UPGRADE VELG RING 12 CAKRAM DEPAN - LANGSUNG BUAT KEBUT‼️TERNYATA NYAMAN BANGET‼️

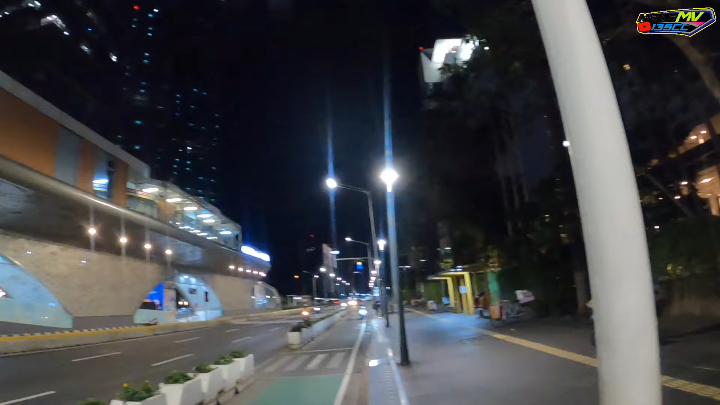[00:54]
Tempatnya kita di Sudirman. Jadi malam ini kita bakal rolling santai pakai si Bangor ya.
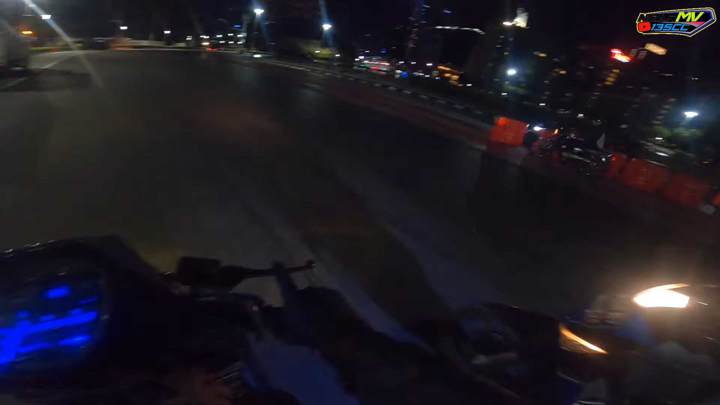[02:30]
Nah, kita langsung tes jalan aja ya. Ini gue jalan santai banget. Tapi mohon maaf kalau lampunya ini nggak terang karena gue nggak tahu tiba-tiba nih lampunya redup. Tapi gue nge-review di Sudirman harusnya aman. Oke, poin pertama, ketika update ring 12, kalian pastiin udah preparein semua ya.
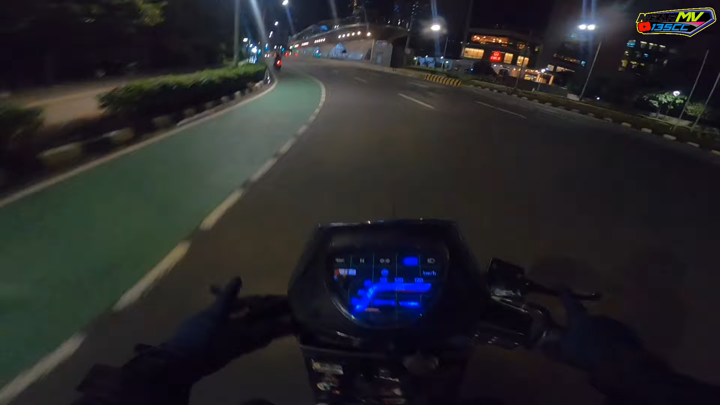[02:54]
Karena punya gas scooter juga kalau misal dipasang di velg kayak Virosi itu ada beberapa yang perlu dibubut, salah satunya velg depan. Ah, gue jangan ngebut dah. Jangan ngebut. Jadi velg depannya perlu di lubangnya perlu digedein lagi. Karena dia nggak muat untuk bos-bosan depannya. Kedua, ya siapin perintilan-perintilan yang lain.